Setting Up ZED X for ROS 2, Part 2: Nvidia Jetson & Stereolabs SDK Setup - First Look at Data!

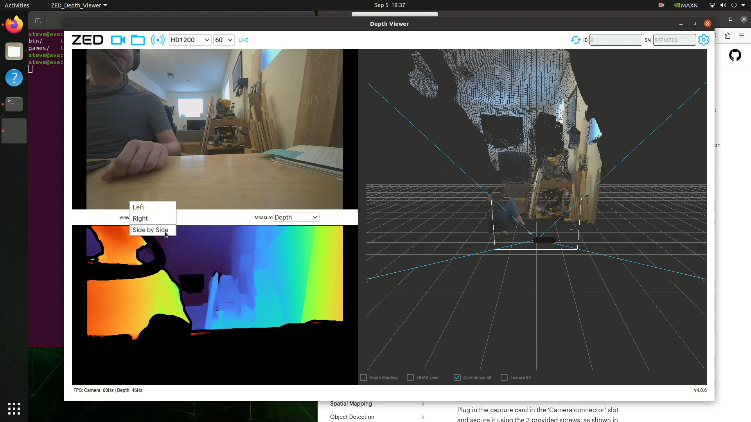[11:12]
So we can see the depth information here. So we see that we've got the left view, got the right view, got the side by side. That's funny. Let's go ahead to the left view. What are we measuring? Depth. Confidence. Oh, that's kind of cool. You see that they have like a line follower. So go ahead to the depth. I mean, look how clean that is. I mean, it's really nice.
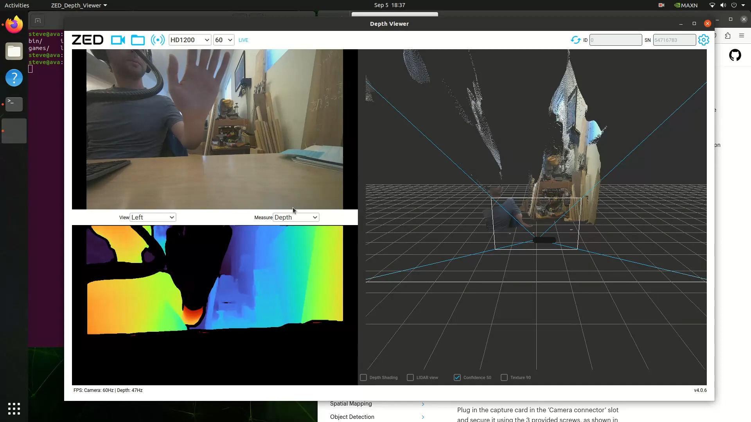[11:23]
And this mid-Z is like, yeah, I mean, it's about a foot or so. Yeah. And then back out.
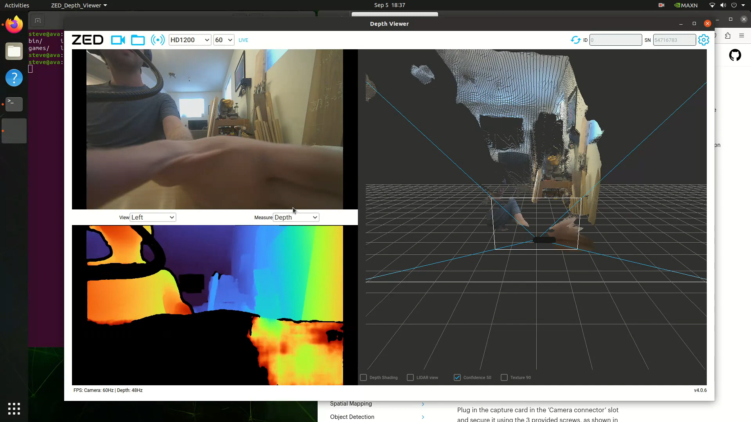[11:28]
What else can we see? Huh. Yeah. Yeah.
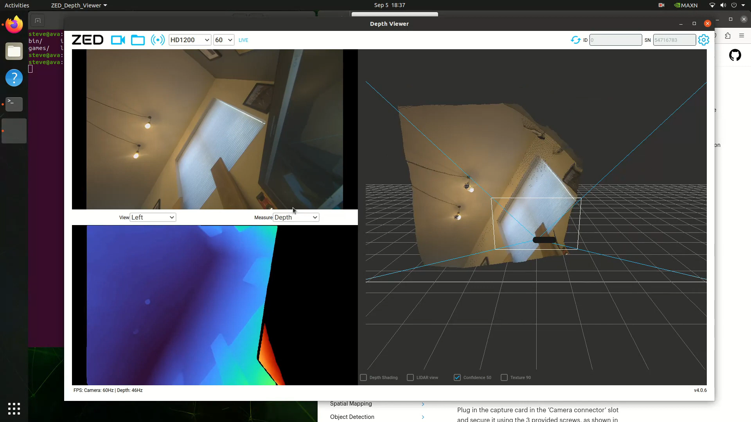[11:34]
Pretty clean. Pretty clean depth information out there. Yeah. Sweet. You can see that the IC is now zero.
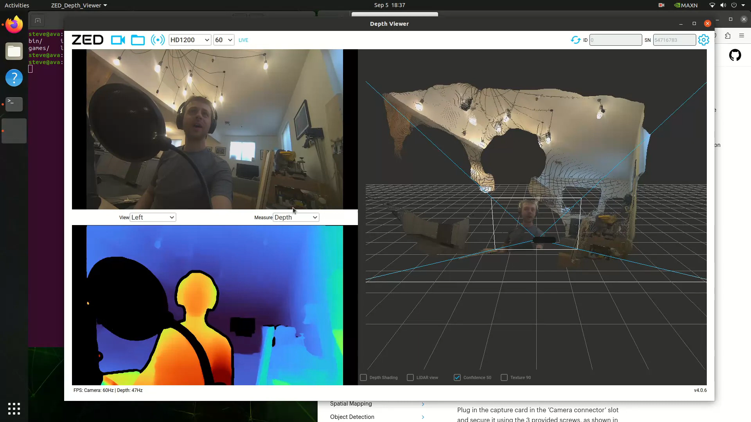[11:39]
It's got the serial number of the camera here. We're at 60 frames per second. You know, we can do like 30, I guess.
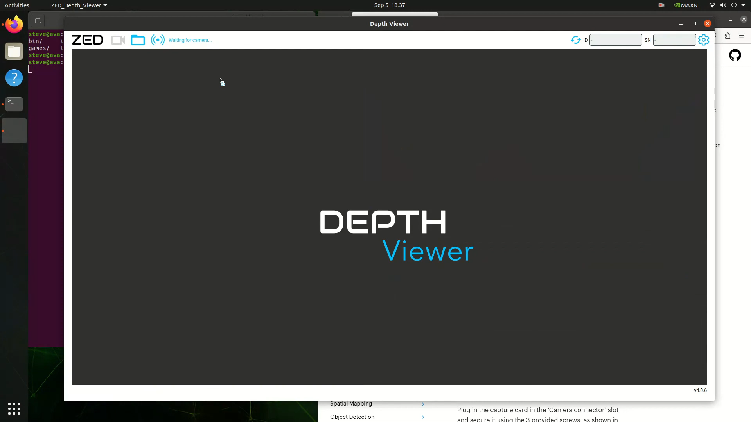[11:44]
Oops. Takes a minute to process that. Yeah. There we go.
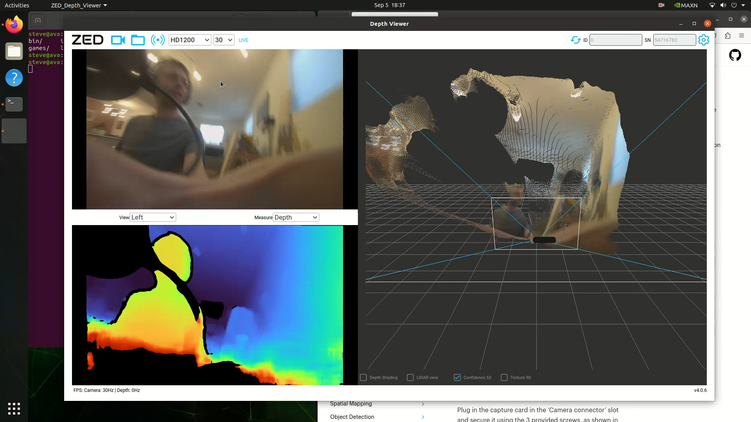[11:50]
30. A little bit less smooth. Probably uses less of the GPU to process it. But yeah. What else do we got here?
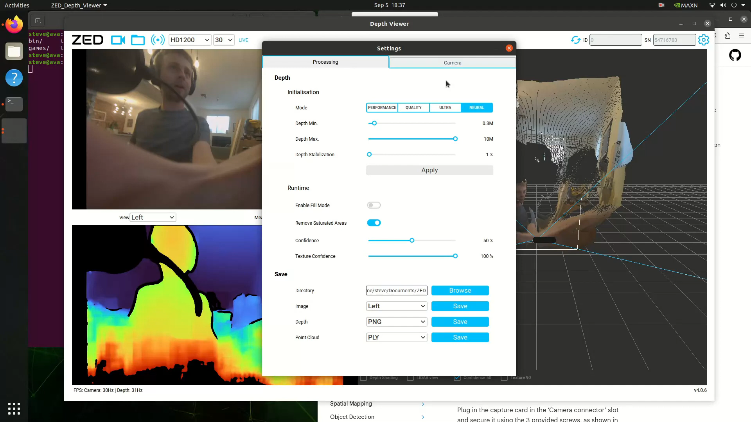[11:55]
So this is the neural depth that we got here. So if we're going to say like, let's go for your, for quality.
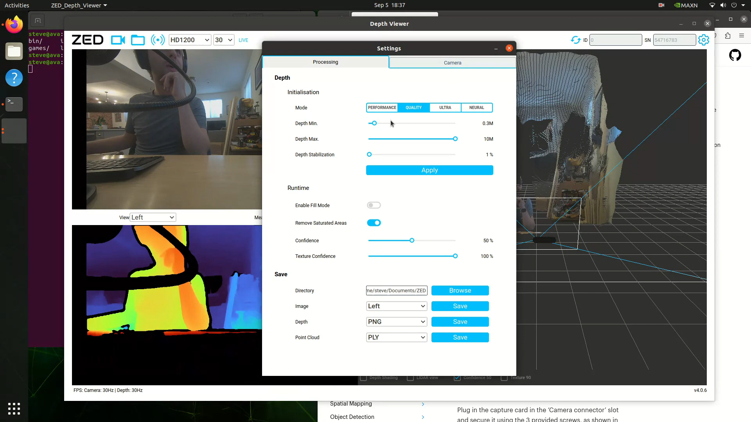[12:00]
So rather than using like a, um, uh, neural network to, to increase the quality or increase the, the sparsity, excuse me, the density of the points. Um, let's instead use a quality based feature, which is still using like sterile feature matching.
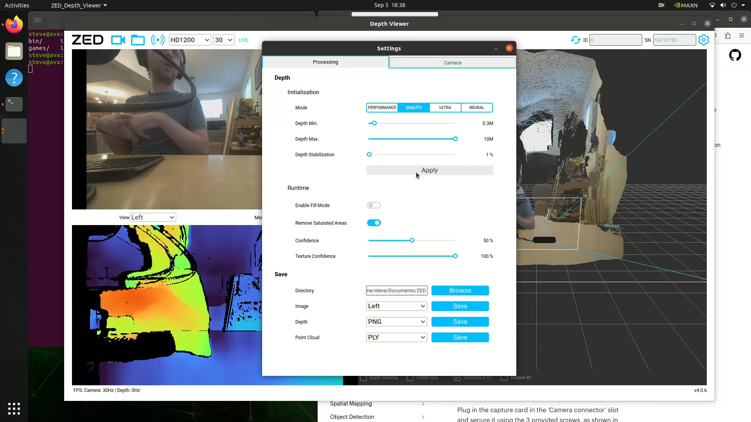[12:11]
So yeah, there we go. Um, you know, high performance method.
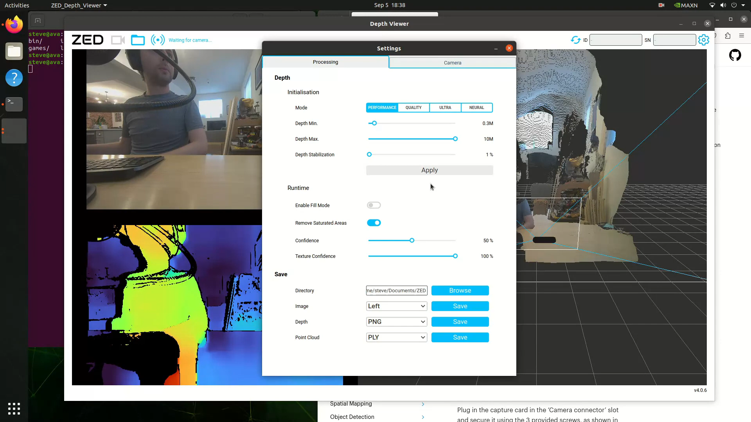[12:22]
I guess they have to restart. Oh yeah. Interesting. Cool. So yeah, you know, lower quality, but then you, you, you can run at a faster and faster rate. Um, and what else do we got here? You know, brightness, contrast saturation. You know, I don't want to mess with any of these settings for the, for the camera. I assume that the, uh, the folks at Stereolabs know what they're doing better than, than I do, uh, setting those things up.
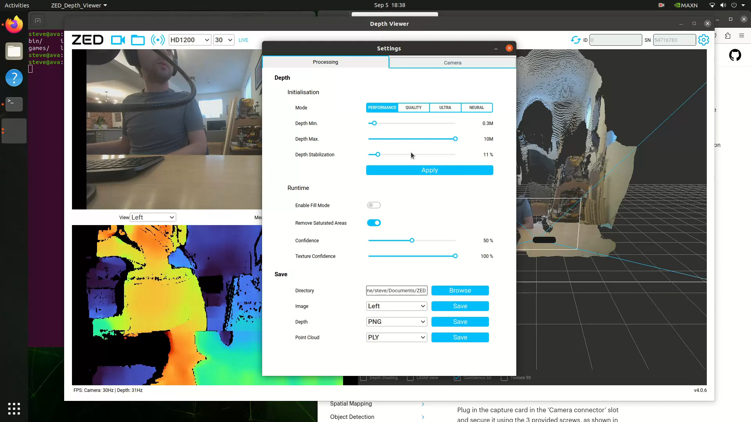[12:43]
So, um, just stability. I don't know. I don't know. Whatever. Say, yeah, why not? Let's say 54%. Why not? What does that even do? Oh, cool.
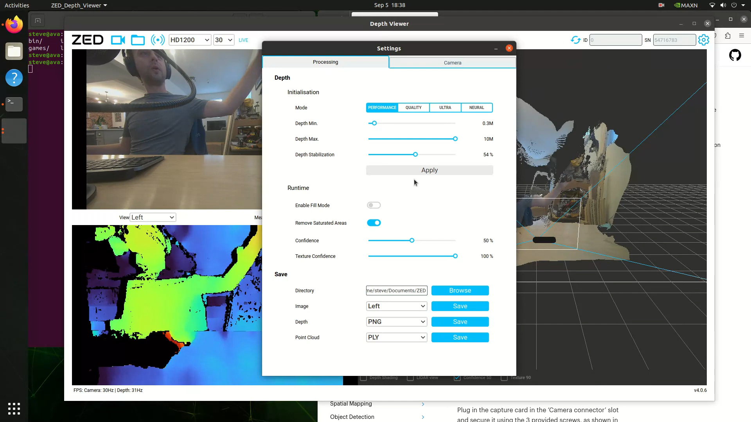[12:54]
So just like, I think it just buffers additional frames to, you know, to see if the, the depth that is stable or not. So let's just put that back down to where it was before. Cause they had like 11%, 10%. Yeah. Whatever.
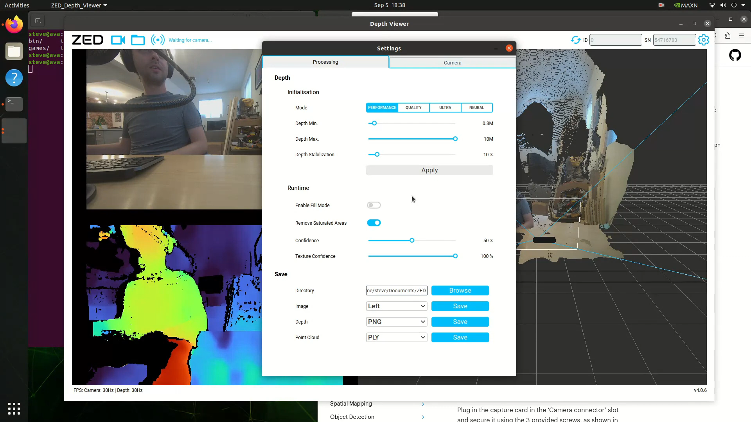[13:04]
Same thing. Yeah, but cool. Yeah. Basically this is a neat little application so that you can just, uh, try different features of the camera.
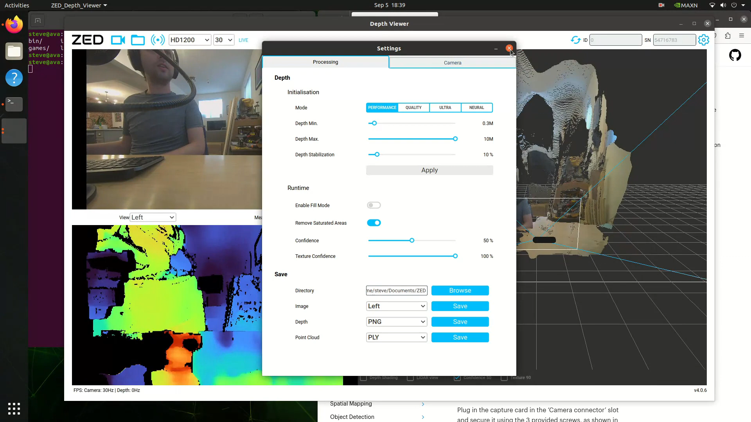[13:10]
See, they see what the depth information looks like. I see the cameras and the, basically the point clouds as they appear. So yeah, I mean, this is a nice, nice little application.
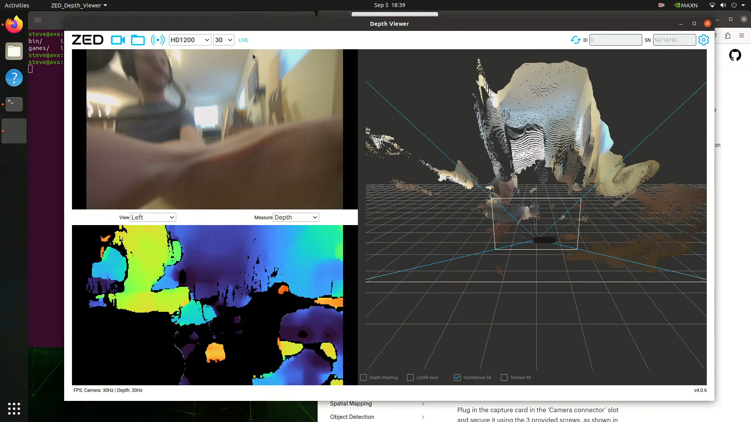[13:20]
Let's go ahead and close this guy out and go, go to another one. So the other one I really want to show you here was this, um, Zedfu. I'm actually really excited about this one.